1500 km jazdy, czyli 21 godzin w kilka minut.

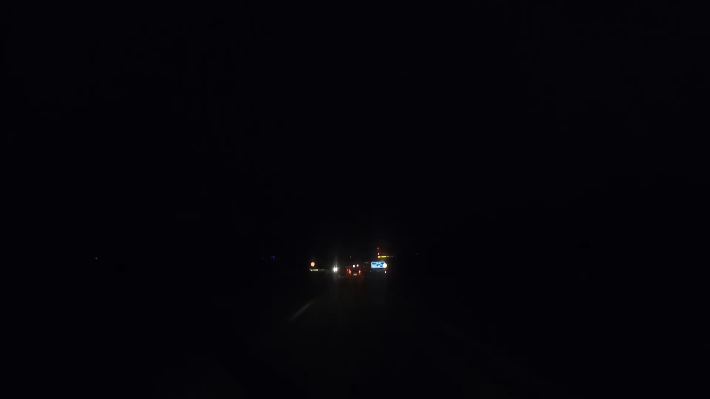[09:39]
Zimno. Do domu jeszcze daleko. Za chwilę będziemy mieli granice. Ogólnie cała droga, deszcz. Prawie celutka droga. Czyli 800 km. Zobaczcie, tutaj ciemno. Biedny kraj. Niemczuki nie mają na prąd. Więc nie oświetlają swojej autostrady. W ogóle nie oświetlają swoich autostrad. Nawet jak przebudowują i robią nowe rozjazdy, albo coś, to nie stawiają takich świateł, jak u nas.
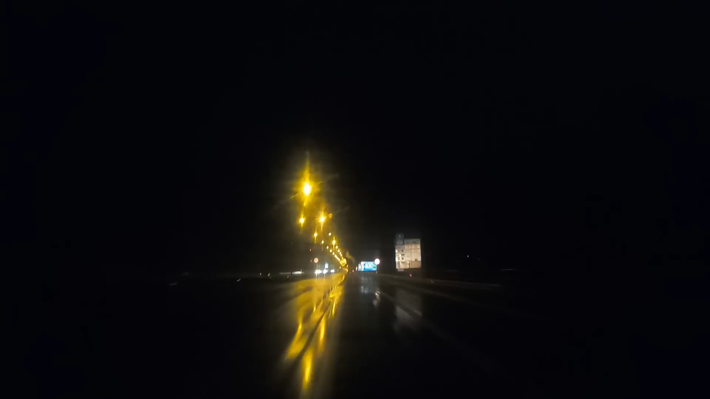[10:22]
Jak w biały dzień. A co tam? Po co to wyłączać? Po co oszczędzać energię? Jak się ma kasę z naszych podatków? Bo przecież utrzymanie dróg to idzie z naszych podatków. To się po co tam martwić, nie? Jakimiś takimi duperelami. Jak oświetlenie, które tutaj zupełnie, totalnie byłoby niepotrzebne. Niech by, no, ewentualnie, jak by sobie się paliła, bo ponoć normy teraz są takie, że jak nowe drogi, to trzeba oświetlenie robić na rozjazdach.